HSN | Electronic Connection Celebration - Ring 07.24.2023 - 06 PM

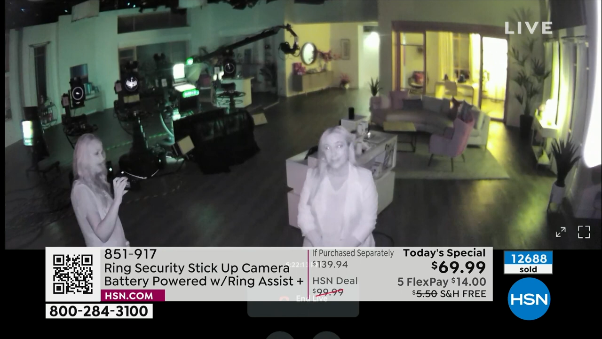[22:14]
with ring Not with this technology Not with this So you look You can see Helen And I both We're illuminated There's color here With that colorization That's going on With the brand new color Infrared night vision But look I can see It's Helen with her Beautiful hair Her beautiful shiny hair And her bright shiny smile All the shiny things So look at this Really gorgeous Nice wide angle view And then pinching And zooming
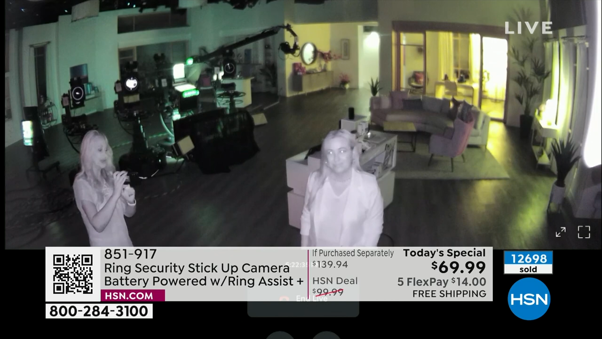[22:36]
Being able to see details And what's going on Around your home So there's a call Coming in on this phone Alright so let me Turn on the alarm I just want to go ahead And activate that Really quick So take a look at that If you guys can So a loud alarm Red and blue flashy Blinking lights That are very